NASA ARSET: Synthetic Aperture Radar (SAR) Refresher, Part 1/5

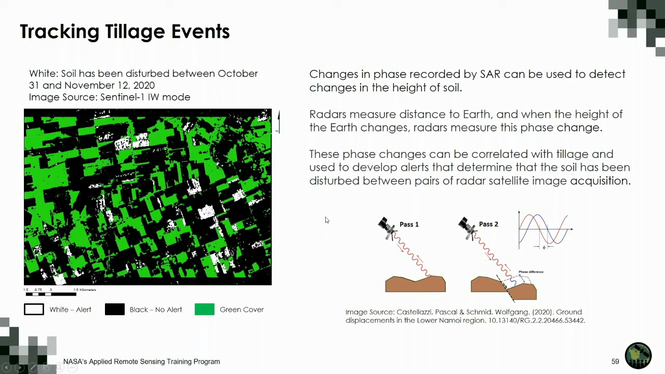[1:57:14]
We've talked about how radar interacts with soils and crops and we've shown some examples of how in Canada we are applying that. So, with that, I'll close off the webinar and we'll be standing by to answer any questions you may have. Thank you.